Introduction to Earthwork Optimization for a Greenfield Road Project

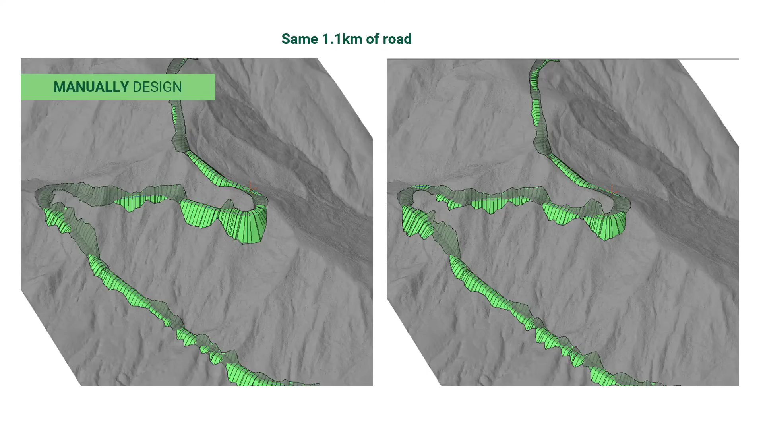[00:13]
Here we have the same 1.1 km long road.
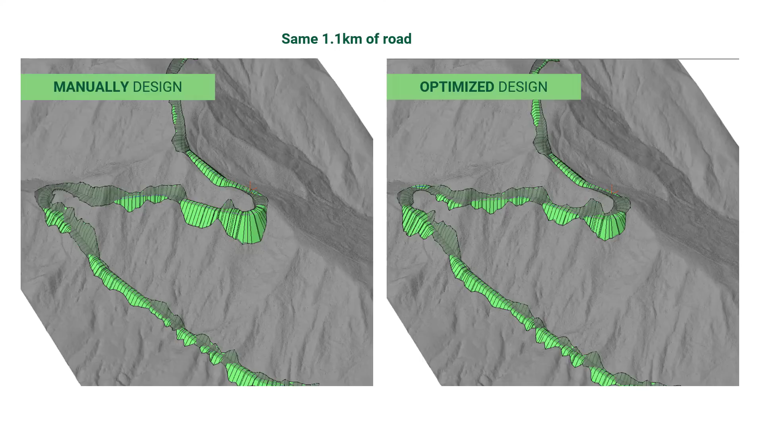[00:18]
The image on the left was manually designed, the image on the right is the same manual design, but optimized. In this example, a quick optimization using road eng with Softree Optimal has reduced our earthworks by 7,000 cubic meters, and our disturbance area by 0.2 hectares.
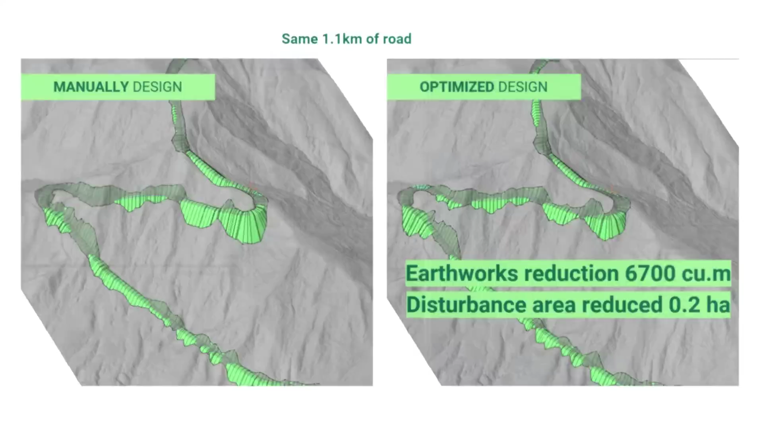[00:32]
Let's take a look at that process. This is road eng. It is a geometric civil design software made by Softree.
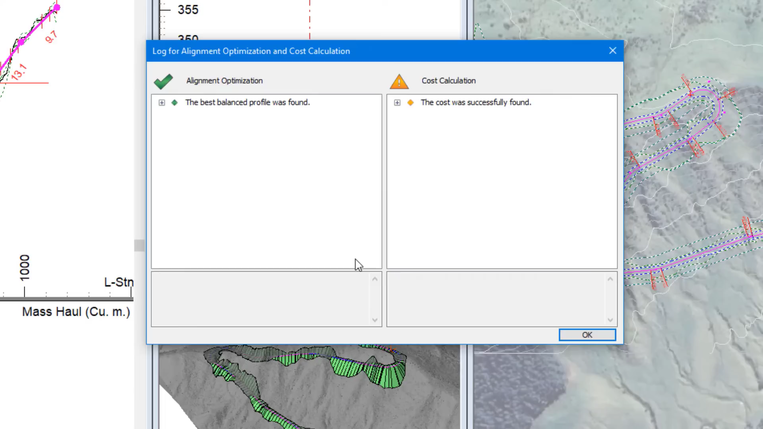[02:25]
The software has found a best, balanced, vertical alignment. You can see our profile, cross-section and 3D view have updated, and, so have our earthworks.